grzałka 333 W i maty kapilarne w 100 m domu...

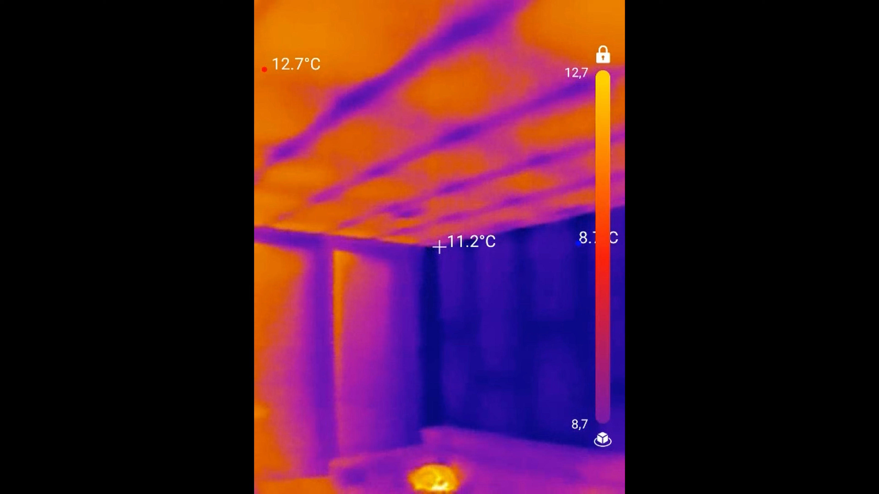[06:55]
On screen: spot 11.2°C
to wszystkie przegrody, wszystkie ściany,
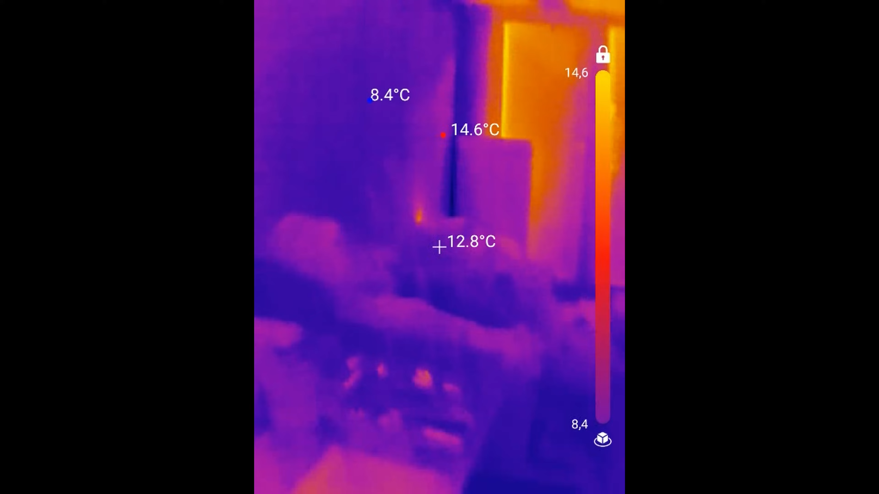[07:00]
On screen: spot 12.8°C, max 14.6°C, min 8.4°C
podłogi będą wygrzane i w konsekwencji ta przestrzeń pod stołem również będzie wygrzana.
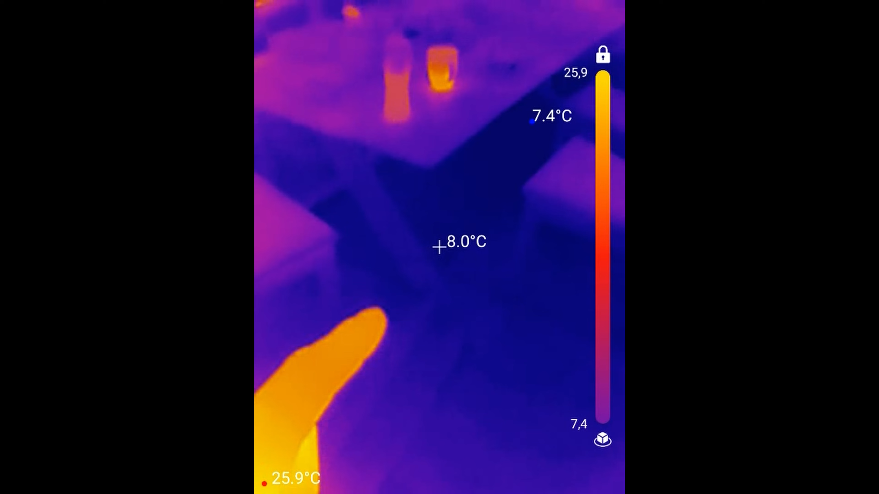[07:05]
On screen: spot 8.0°C, max 25.9°C, min 7.4°C
Ona oczywiście nie będzie miała dokładnie co do dziesiątej stopnia tej samej temperatury,
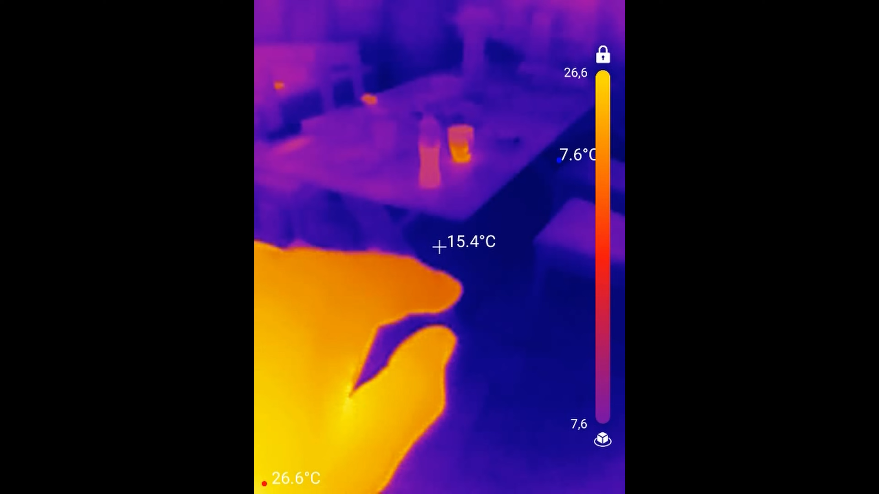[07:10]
On screen: spot 15.4°C, max 26.6°C, min 7.6°C
co na powierzchni stołu, ale tam nie będzie zimno.
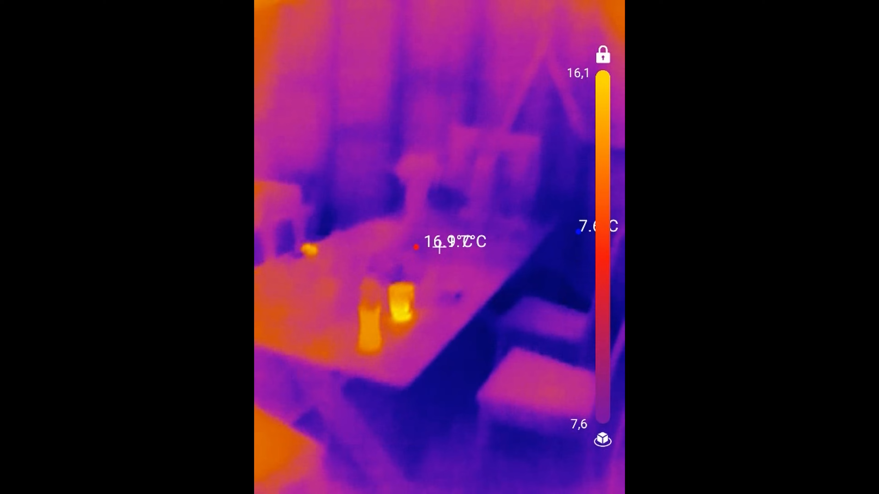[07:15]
Także spokojnie, gdy zacznę Wam vlogować, jak to wygląda w rzeczywistości, gdy tutaj się mieszka, to zobaczycie, że jest inaczej. W tej chwili te różnice są duże. Widać, którędy biegnie z maszynowi rura zasilająca obiekt tutaj korytarza i widać,
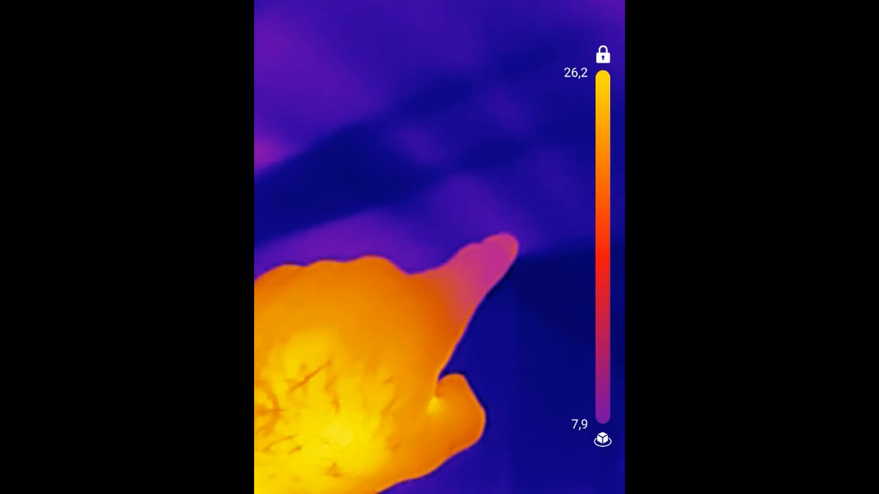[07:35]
że tutaj ten korytarz mniej więcej w tym miejscu jest. Natomiast, gdy zbliżę palec, oczywiście kamera zaczyna wykrywać jako najwyższą temperaturę mój palec i rekalibruje kolory,
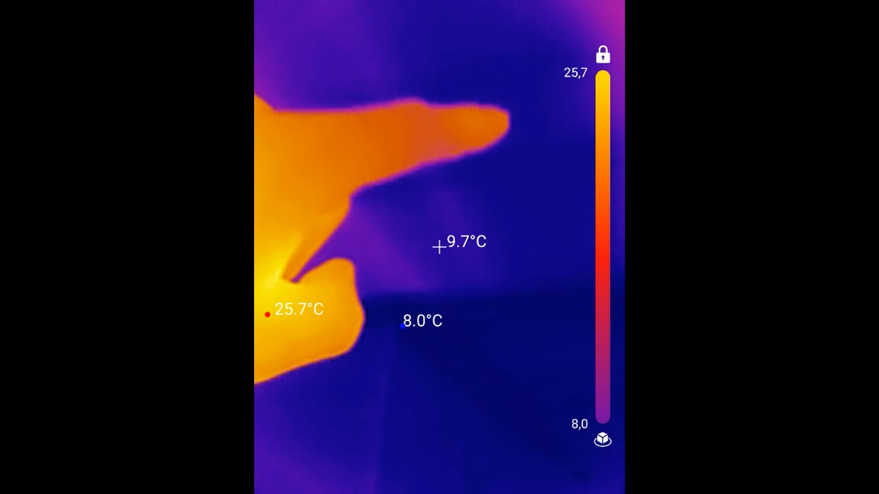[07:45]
On screen: spot 9.7°C, max 25.7°C, min 8.0°C
to można zablokować i wtedy jakby nie zmieniać tego tła, ale muszę to oprogramowanie zgłębić i więcej je poznać. Nie miałem tej pory czasu i możliwości, żeby tym się zajmować. Tam jest drugi korytarz do tej części nocnej.
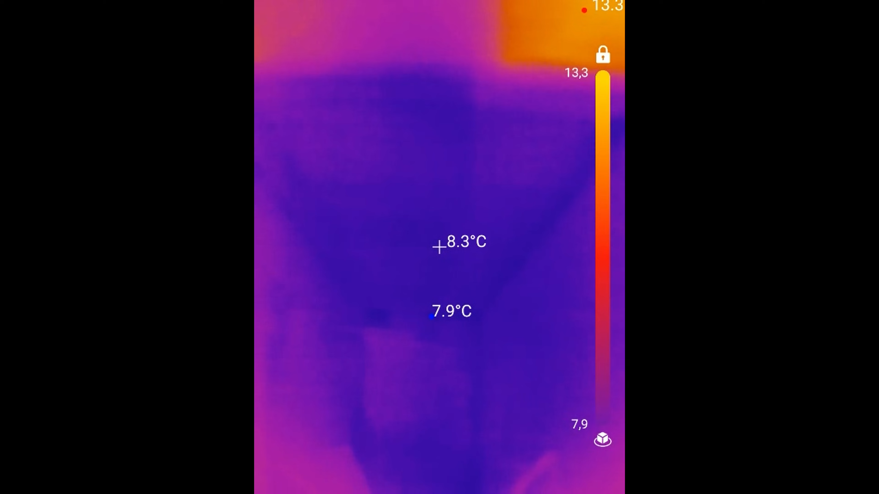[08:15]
On screen: spot 8.3°C, min 7.9°C
Tam aktualnie nie jest grzanie włączone, więc widzimy, że tam jest chłodno. Natomiast tutaj sobie hula w tej chwili korytarz. No przy tych temperaturach 11-12 stopni, temperatura wody jest chyba 18.
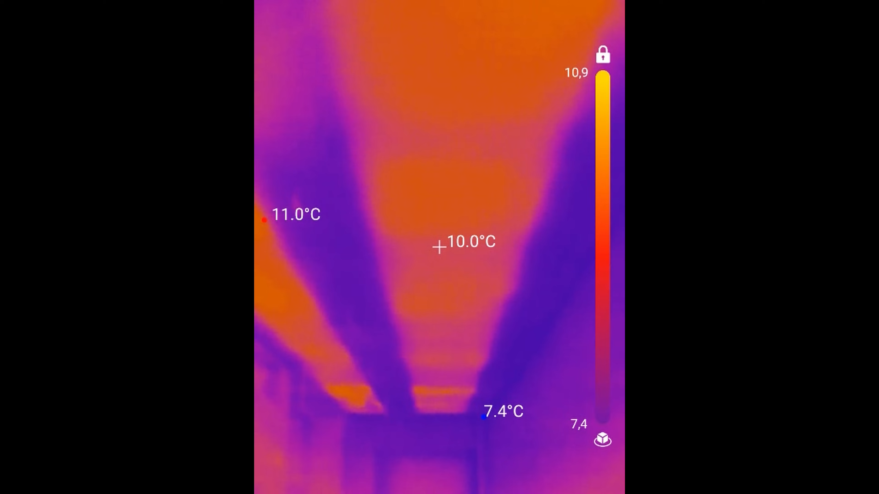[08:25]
On screen: spot 10.0°C
Trudno powiedzieć, że to hula, ale oczywiście widać, że to działa. Salon cały czas sobie pędzi.
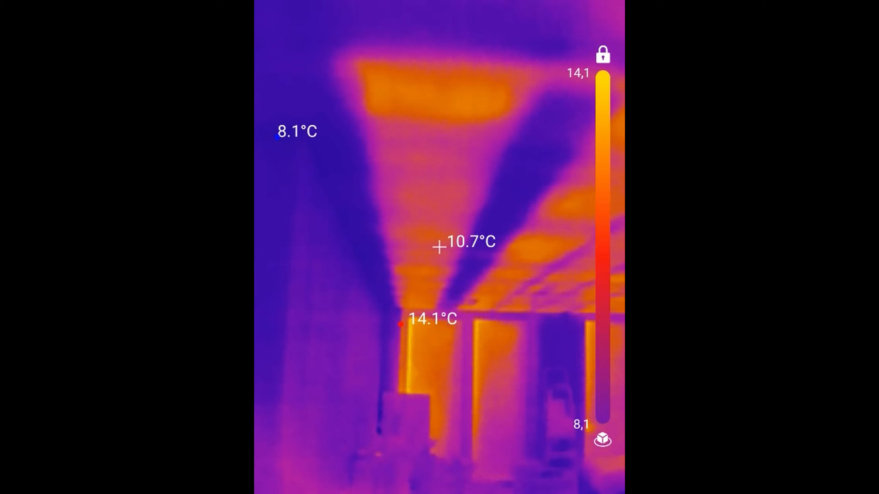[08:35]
On screen: spot 10.7°C
No ta grzałka słuchajcie ma 333 waty mocy. No nie ma możliwości, żeby ona uzupełniła zapotrzebowanie tutaj salonu i kuchni. Ja w tej chwili nie pamiętam, jakie to jest zapotrzebowanie.
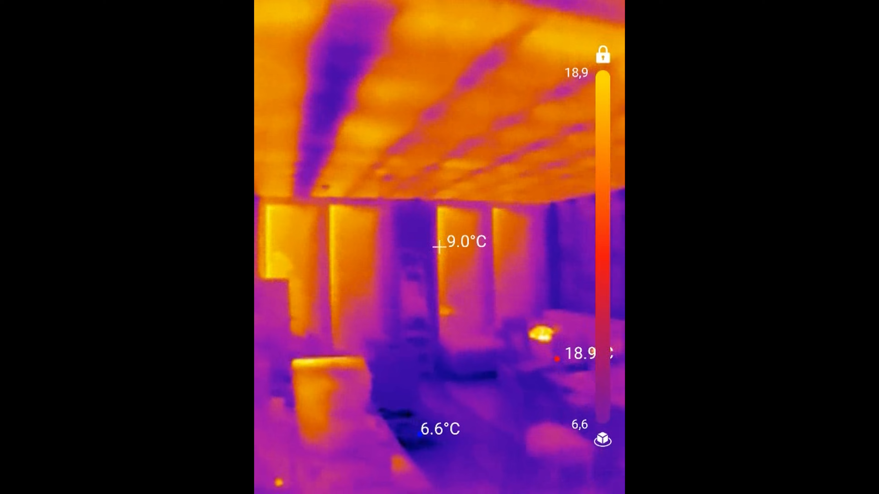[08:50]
On screen: min 6.6°C
Cały dom ma 6 tysięcy przy minus 20. 6 tysięcy kilowatów przy minus 20 stopniach. Trzeba by przeliczyć, teraz na dworze dzisiaj mamy koło powiedzmy 10.
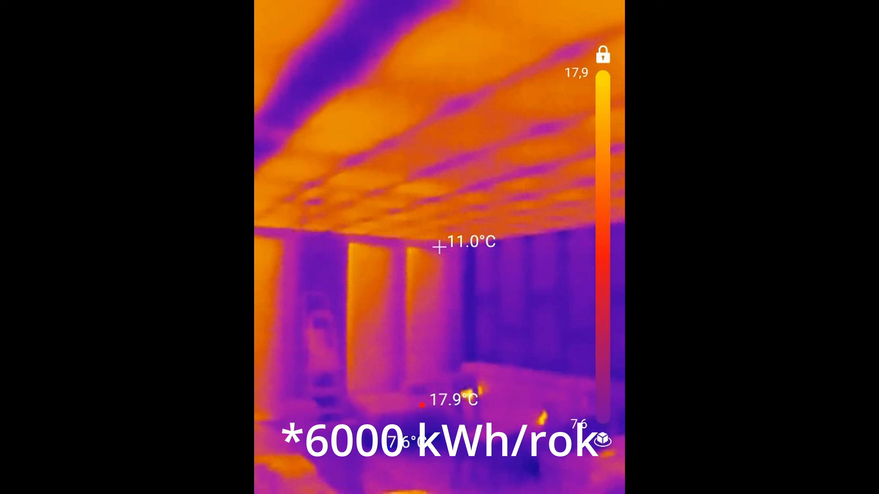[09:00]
On screen: spot 11.0°C, max 17.9°C
Więc trzeba by przeliczyć, jakie to by było zapotrzebowanie. Ale myślę, że te 300 watów nie pokrywa zapotrzebowania salonu, kuchni i korytarza.
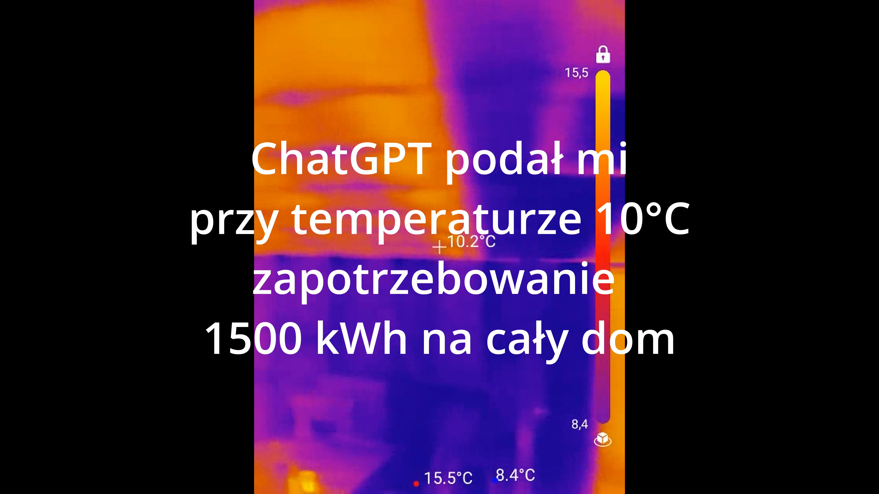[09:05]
On screen: spot 10.2°C
Więc no nie oczekujmy, że ta temperatura tej grzałki do tych 28-30 stopni dojdzie. Mimo, że maksymalna temperatura grzałki to jest 35 stopni. Powtarzam, to jest grzałka akwariowa.
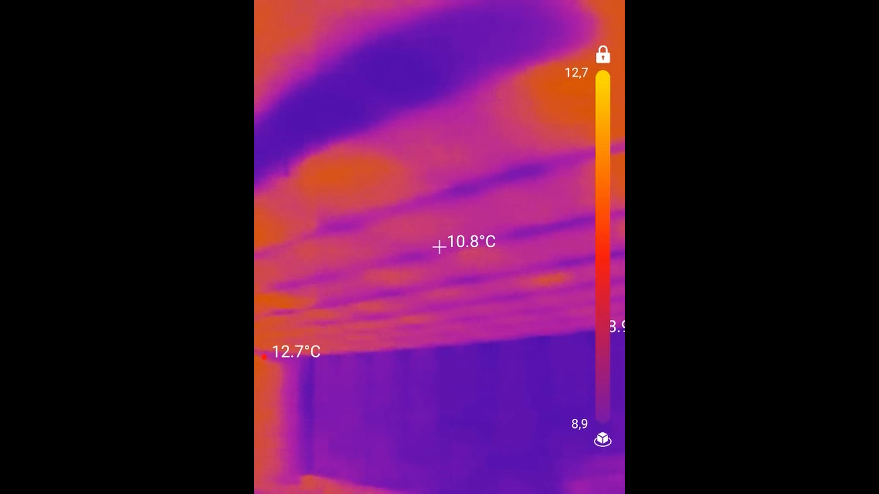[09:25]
On screen: spot 10.8°C, max 12.7°C
Ona też nie ma takiej mocy, jak inne grzałki, powiedzmy takie bardziej przemysłowe. Natomiast do uruchomienia, do zobaczenia, gdzie te obiegi są,
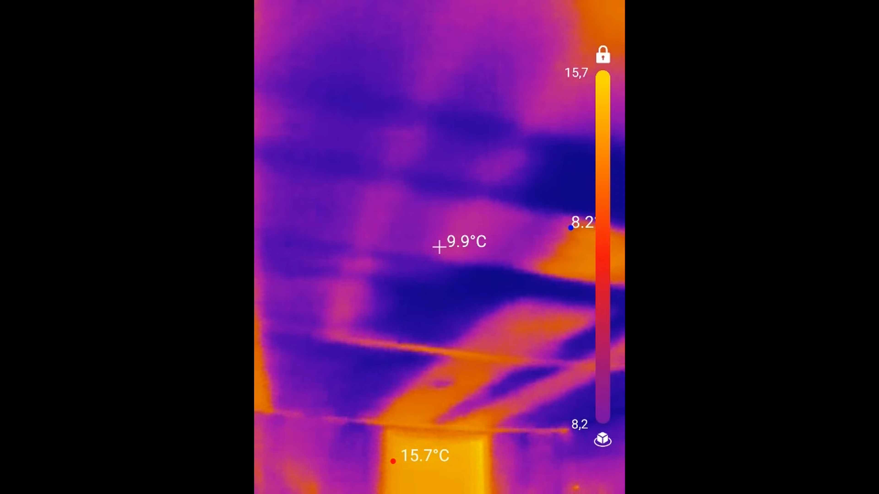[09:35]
On screen: spot 9.9°C
czy wszystko działa, jak najbardziej taka grzałka wystarcza.